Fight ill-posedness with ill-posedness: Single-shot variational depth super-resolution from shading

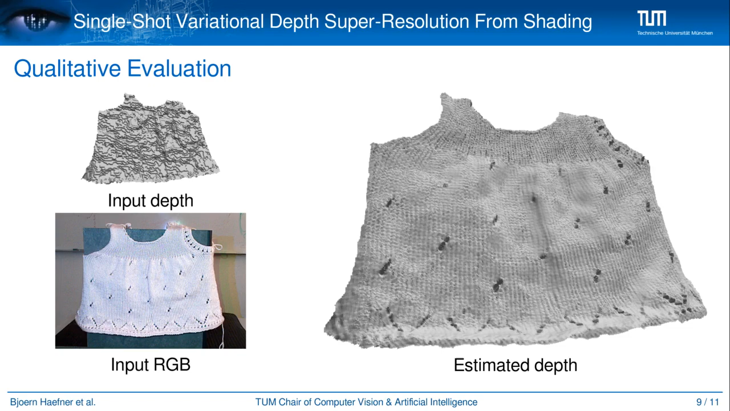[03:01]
Thanks to our variational formulation, we are able to recover high-resolution depth maps with fine-scale details from a single RGBD frame, as can be seen in these challenging real-world examples. Our method nicely separates the depth from the albedo and gives superior results for both.
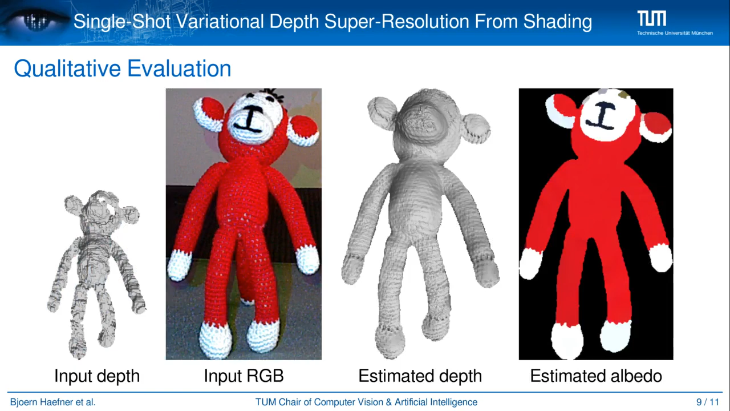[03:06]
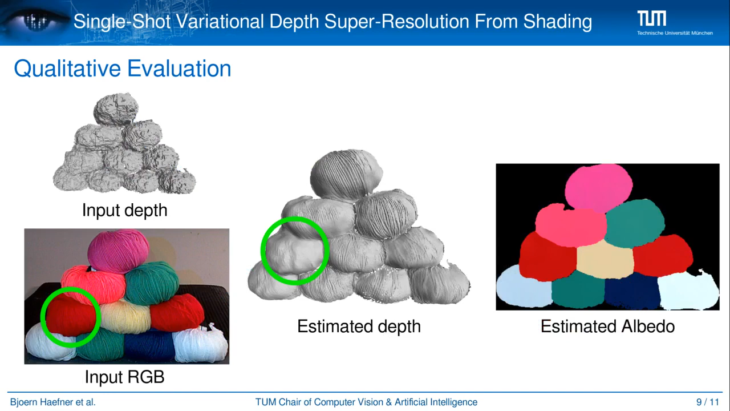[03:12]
Wherever color is saturated, the minimal surface prior drives the depth into a meaningful minimum. Even when the reflectance is over-segmented, the depth estimate does not seem to deteriorate and still fine-scale
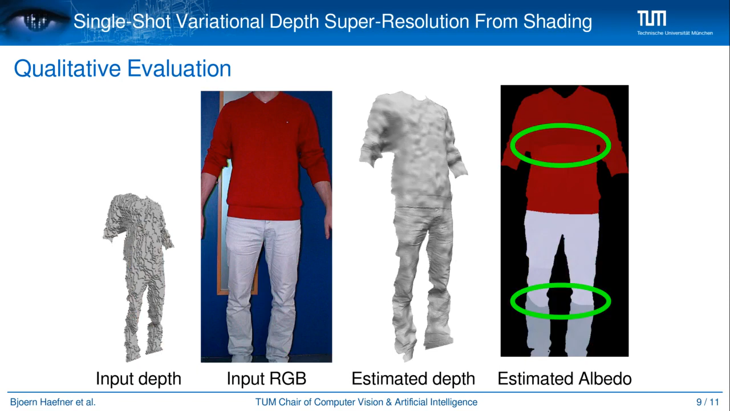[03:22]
details like the wrinkles of the trousers are nicely visible.